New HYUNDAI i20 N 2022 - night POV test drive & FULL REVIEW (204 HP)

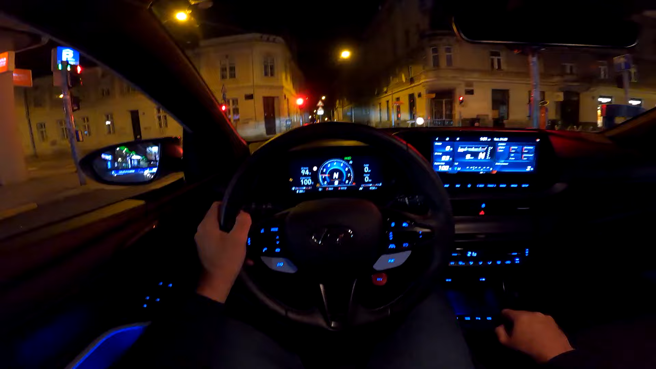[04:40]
and in order to turn off the start stop system you need to press this but in N mode the car does not stop so I mean it doesn't shut down
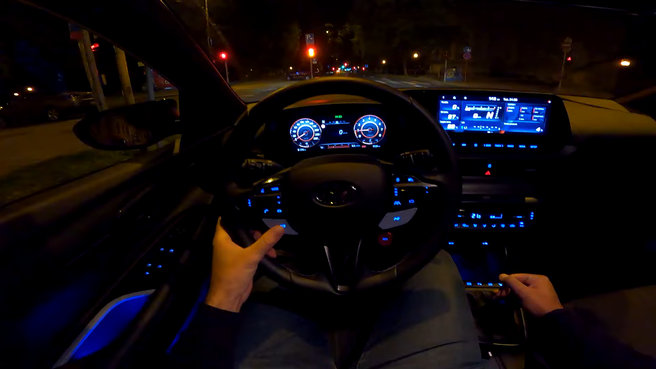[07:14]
said the steering is lighter moving on to normal mode here is the view in front of us and in sport mode you have those red dials but of course most interesting one is this so in n mode you have this big rev counter right in front of you you also
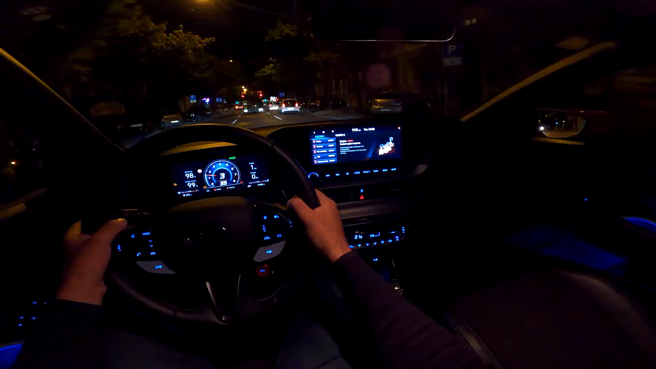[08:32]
know two times so one time you go into n mode second time custom mode now in n mode the car switches off the safety systems which does make sense because well for example if you are on track you know you don't want your uh you know track assist or active brake to be on
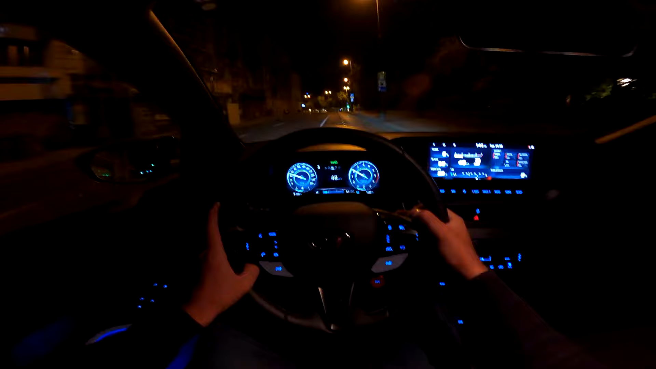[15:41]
spot monitor assist there are no cars around us and now to show you maybe later on but of course it's already it's almost 2 a.m. so not much traffic around us